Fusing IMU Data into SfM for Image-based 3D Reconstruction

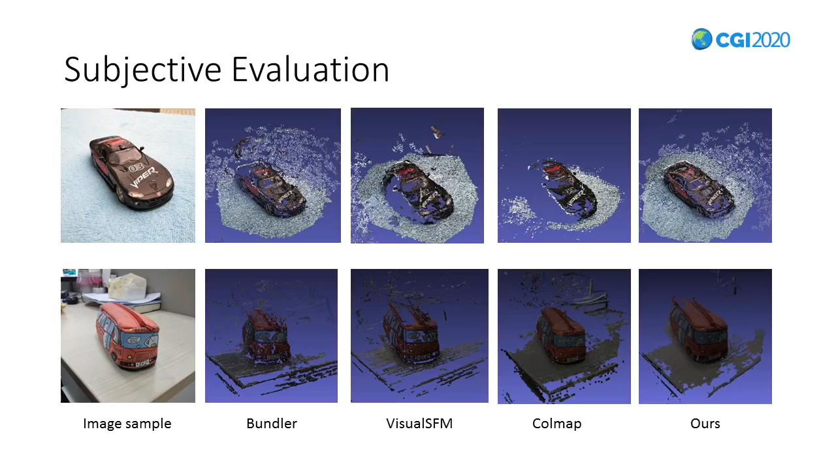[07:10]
Our method seems to preserve more details and produces less noises. Objectively, the next thing we do is to evaluate the completeness.